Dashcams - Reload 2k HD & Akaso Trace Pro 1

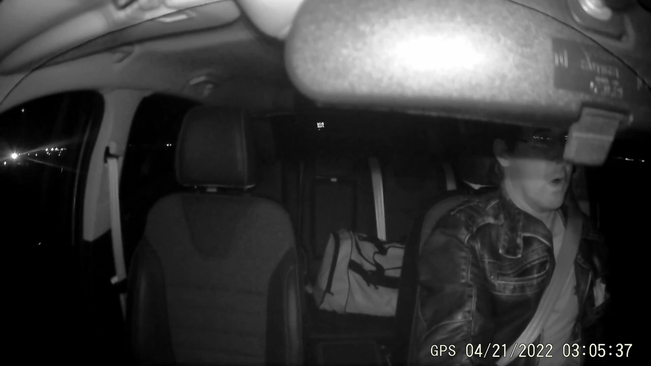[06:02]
Other than that, you get a fairly decent picture. Um, like I said, you still lose some of that picture quality if you got both, uh, front and rear running at the same time. Um, other than that, you still get a nice, uh, clear view of the, uh, surrounding cabin inside the car. You can see right out through the back window. You can see all around. So it's not too bad for night driving.